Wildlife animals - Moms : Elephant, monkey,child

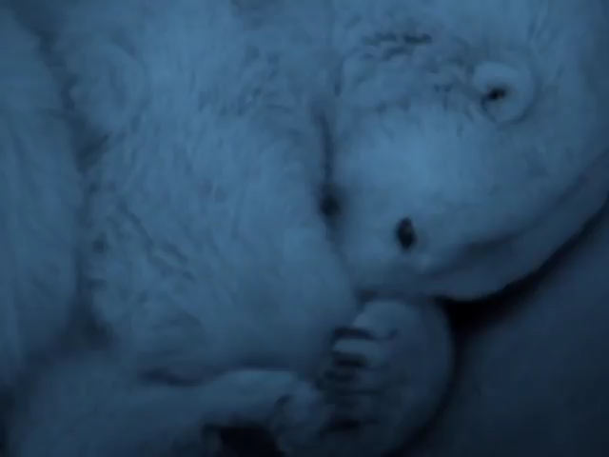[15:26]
She won't wake up for anything, not even to have a baby. It's a nice trick.
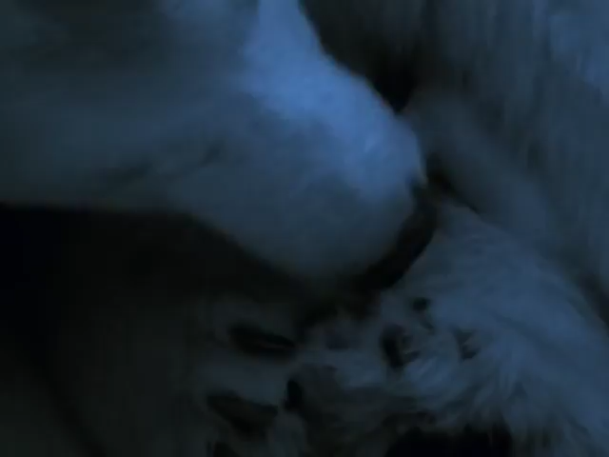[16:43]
It will stay with its sleepy mother for ten weeks, feeding off her fat which has been converted into an energy-rich milk.